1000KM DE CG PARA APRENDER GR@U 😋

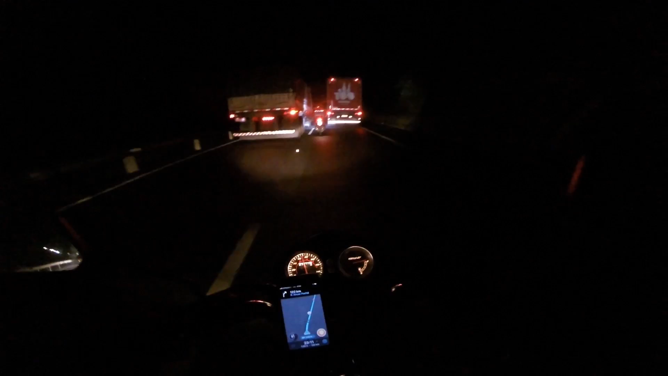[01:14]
Tô tocando loucão, mano, cê é louco, olha, sai daí do meio, doido, entendeu, hein? Bicho, acho que tá na marginal, transparado lá no meio dos caminhão.